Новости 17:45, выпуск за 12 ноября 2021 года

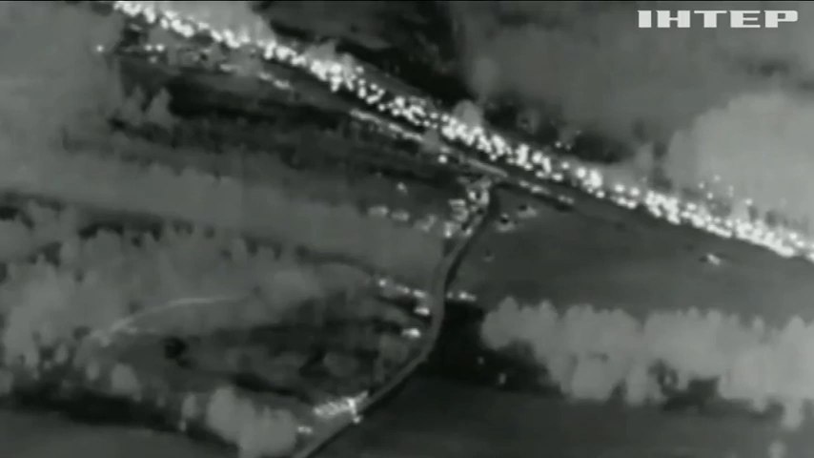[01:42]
Сьогодні ж Міністерство оборони Польщі оприлюднило кадри, зроблені за допомогою тепловізорів.